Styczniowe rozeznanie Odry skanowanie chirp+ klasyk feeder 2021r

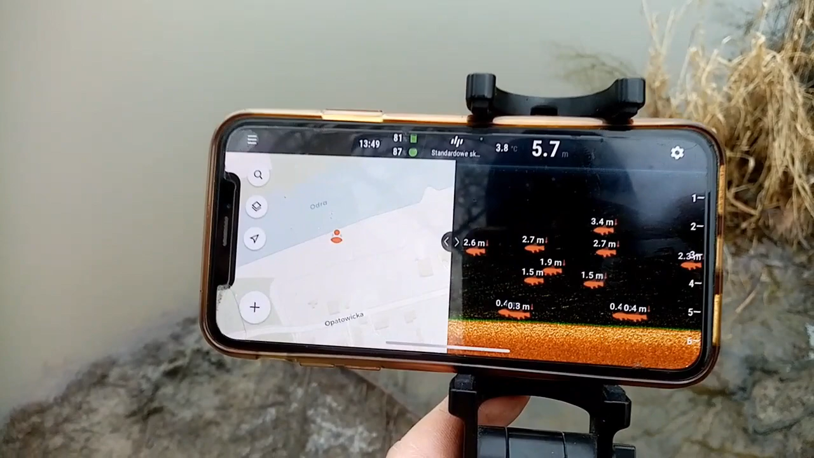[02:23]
On screen: depth 5.7 m, water 3.8°C
Dokładnie, jak widzicie, ale niestety ryba w ogóle nie współpracuje. Stoi w miejscu, kompletnie żadnych brań nie ma.